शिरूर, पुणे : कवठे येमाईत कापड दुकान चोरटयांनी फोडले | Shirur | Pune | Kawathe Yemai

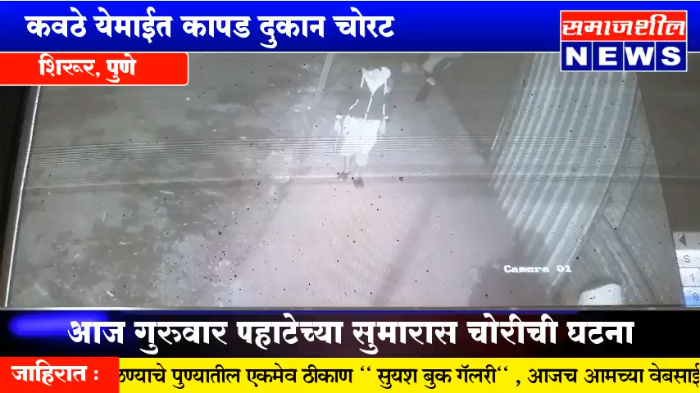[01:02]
गिल्यासताना आज पहाटे चे सुमारास अध्यात चोर्टे नी या दुखांचे शटर उचकटून चोरी गरी दुखानातील रोक रक्कमी सह कपड़ाचा मालासा सुमारे दीटलाक रुपांचाय वज पूरुन निनाए या बाबत महिंद्र मुन्जाल यान्नी